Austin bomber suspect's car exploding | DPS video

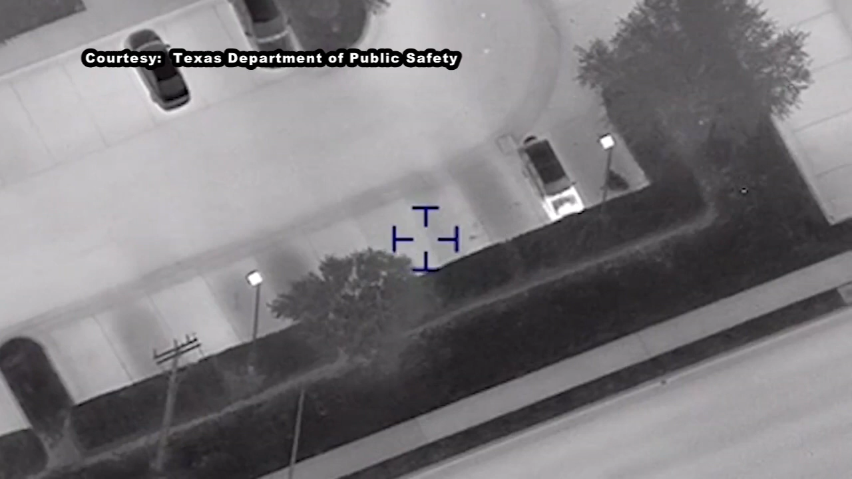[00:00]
Air to ground, he's on the move, backing out now. 10-4. Where's he at? I got him eastbound wall lane, coming up to 35 frontage, gonna be taking a right turn southbound on 35 frontage.
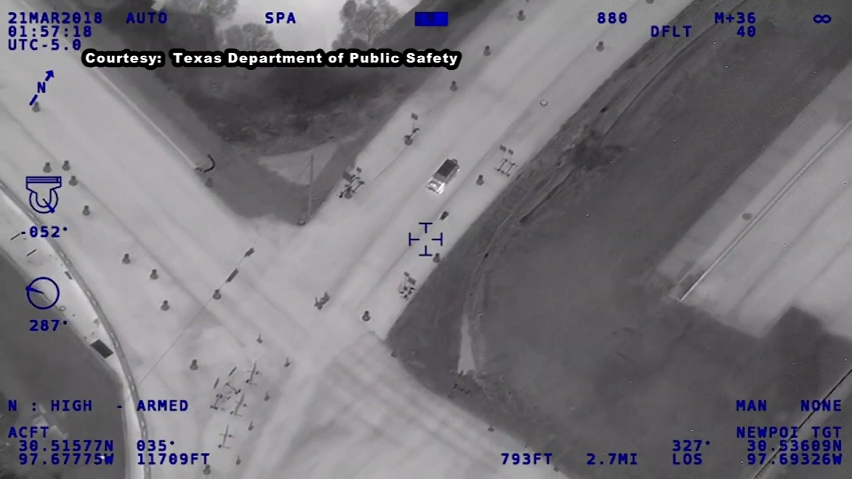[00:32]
We're 35 frontage and Old Settlers, and he's red balled, he's stopped right now.
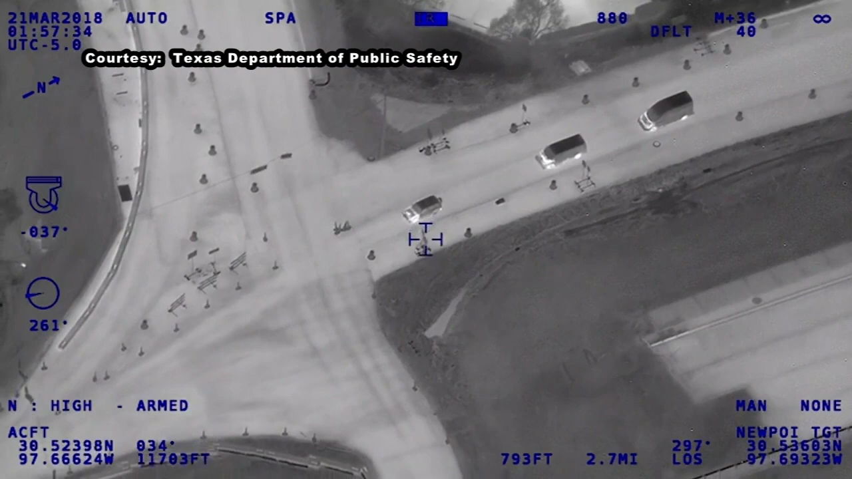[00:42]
Still red balled at the intersection.
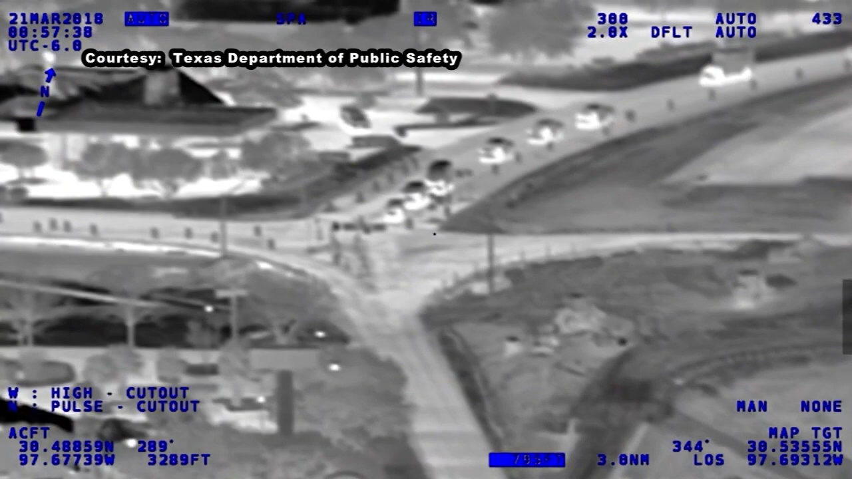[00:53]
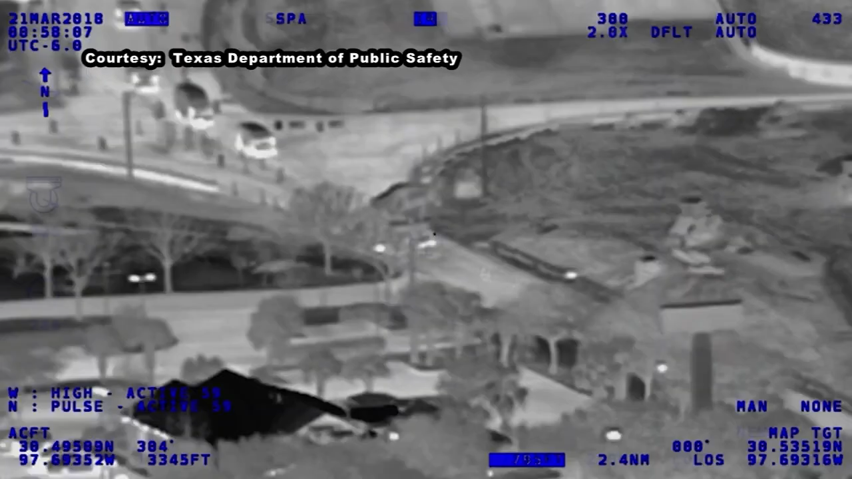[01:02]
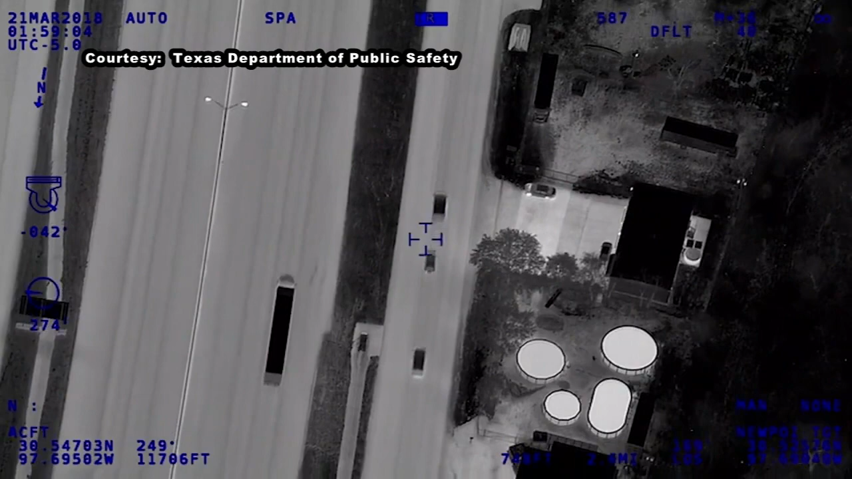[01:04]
Look for the laser, I got it on him. Alright, Van's made contact with him. Got an explosion inside the vehicle.